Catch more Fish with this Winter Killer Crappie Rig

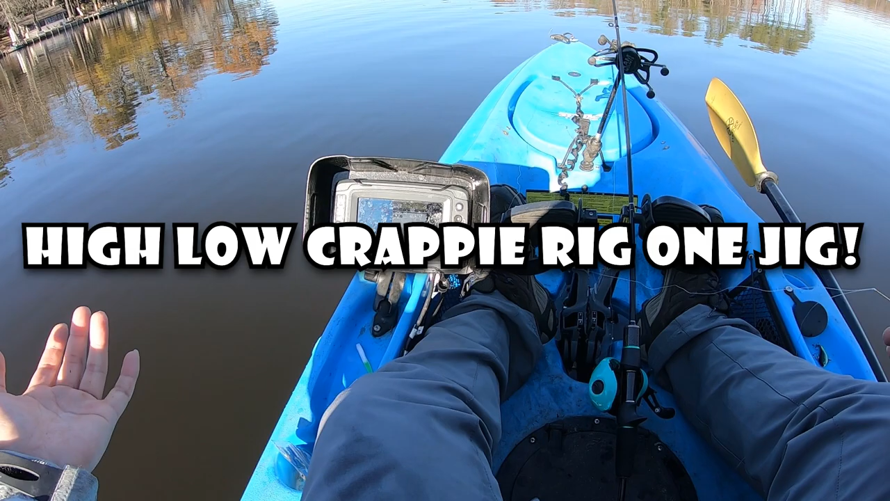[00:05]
I mean it's fall right now but based on the water temperature you guys see it's 43.6 and in November it's
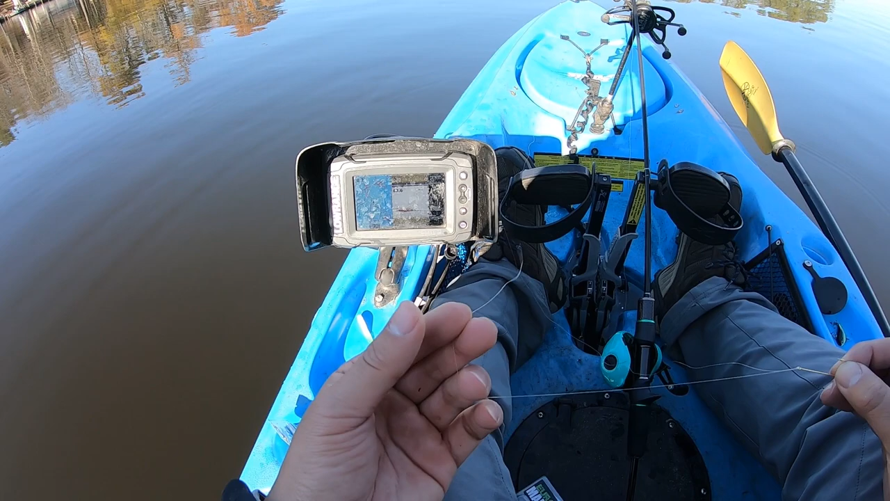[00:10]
technically winter for certain fish species and today we're targeting some crappies. We have some white crappies and black crappies and I'm showing you a rig that I like to use and often used by saltwater anglers this high low rig. Now a lot of crappy anglers like to use a double jig rig during cold water season to comfort those fish that's still feeding. There's a lot of forage out there so what we're doing here today we're doing a high low rig and I have a Aberdeen size one hook you guys could use Aberdeen size two as well if the crappies are smaller and
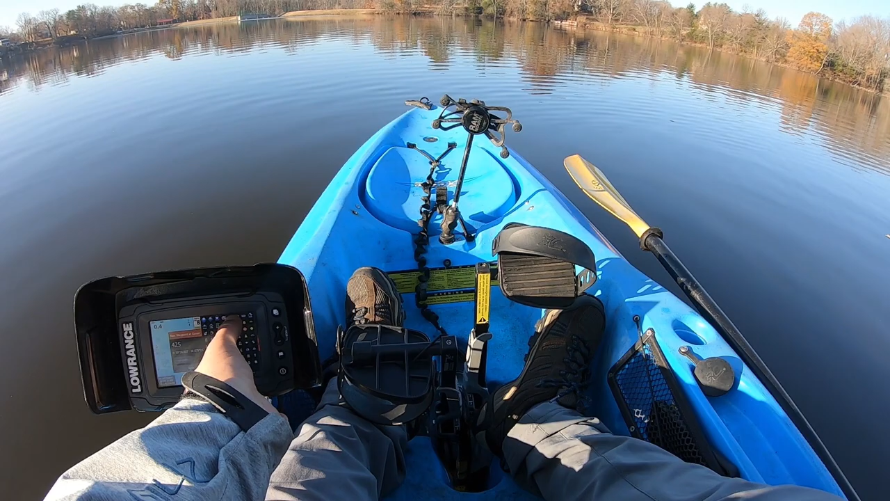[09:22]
look that's all of it all the fish right here